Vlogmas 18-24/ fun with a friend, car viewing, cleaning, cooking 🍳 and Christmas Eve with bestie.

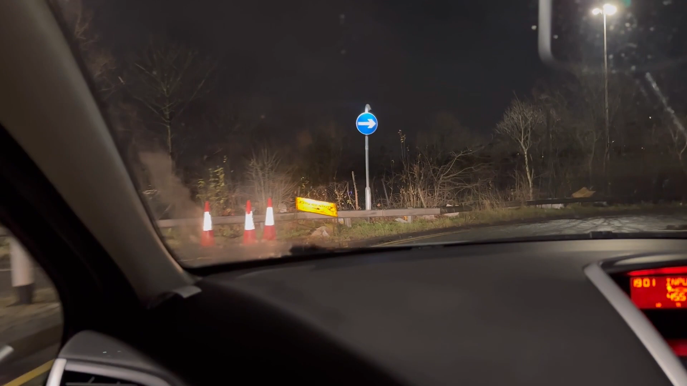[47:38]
Essa estradinha tá meio pequenininha, né? Essa estrada é pequena.